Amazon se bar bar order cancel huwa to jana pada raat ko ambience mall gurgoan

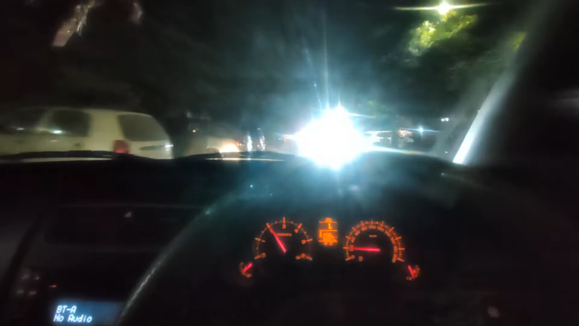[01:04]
Side में market है, यहाँ से मतलब काफी बड़ा market है। Let's see, मुझे तो नहीं लगता यहाँ पे कुछ मिलेगा मेरे लायक सामान। मैं लेने जा रहा हूँ यहाँ पे पैसा भी, so मुझे लगता है थोड़ा आगे चलता हूँ। वैसे इस एरिया में रनिंग ट्रैफिक हमेशा ही रहता है just because of parking issue.
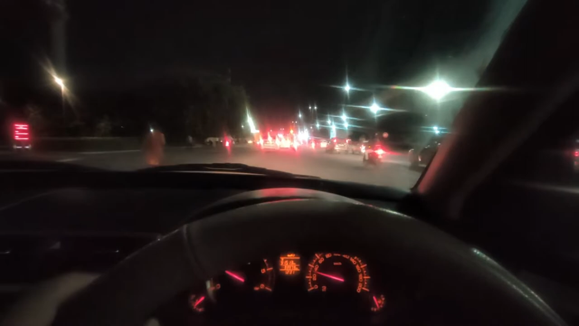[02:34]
सो अभी मैं हूँ शंकर चौक के आसपास। शंकर चौक से सामने सो फाइनली मैं एम्बियंस के पास पहुंच गया हूँ।
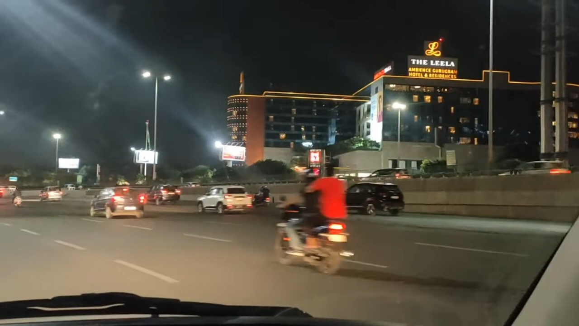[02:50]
अभी यहाँ से निकलते हैं एम्बियंस, चेक करते हैं वहां पे कोई है या शॉप। रात को कितना मस्त लगता है भाई, एम्बियंस बहुत सही लग रहा है।
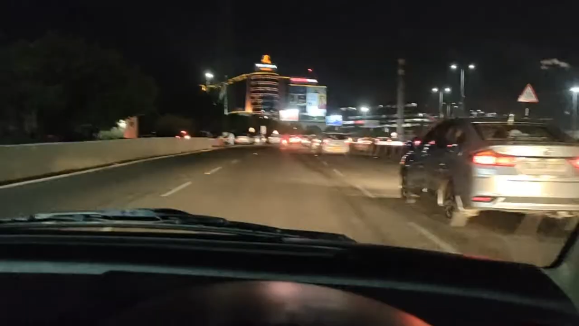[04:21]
ये तो सामने से बहुत छोटा दिख रहा है, नहीं वैसे तो है बड़ा बट ठीक है।
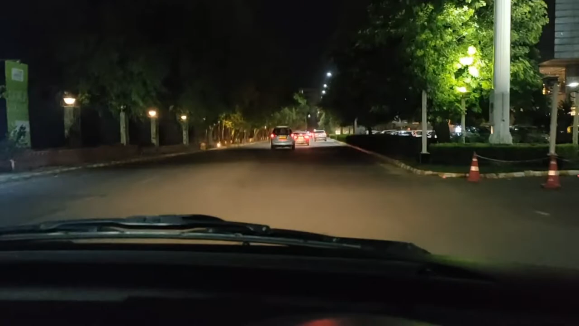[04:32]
चलो भैया ढूंढते हैं यहाँ की पार्किंग को, पार्किंग मिल जाए बस, और क्या चाहिए। यहाँ पार्किंग मिलना भी तो बहुत बड़ा चैलेंज है।
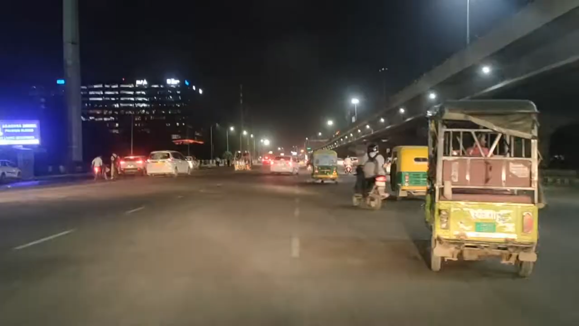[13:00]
पहुंच गया हूँ शंकर चौक पे।
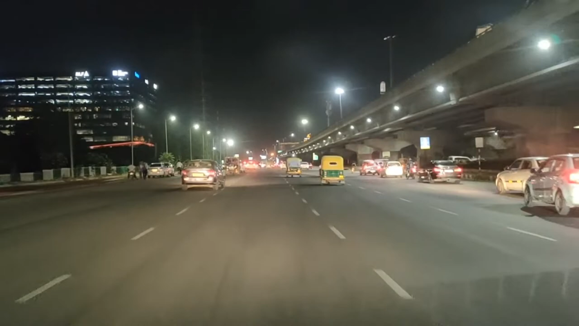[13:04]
वैसे यहाँ पे डर लगता है भाई कभी कभार रोड क्रॉस करते हुए, क्योंकि काफ़ी स्पीड से गाड़ियाँ आ रही होती हैं और ऊपर से नीचे लेते हुए क्या बोलूँ मैं।